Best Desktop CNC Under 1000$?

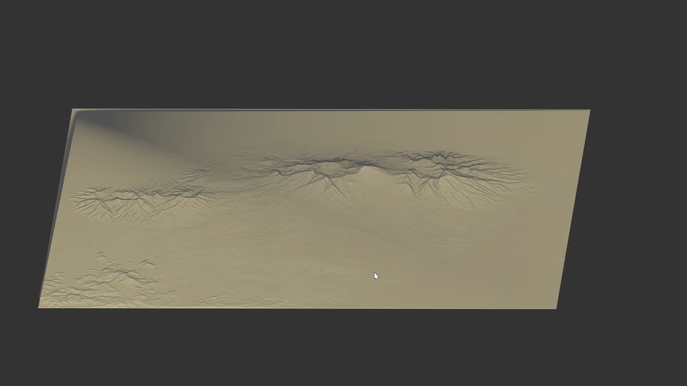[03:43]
Stepping up the difficulty slightly here, I'm now going to carve a mountain relief of a volcano from Indonesia.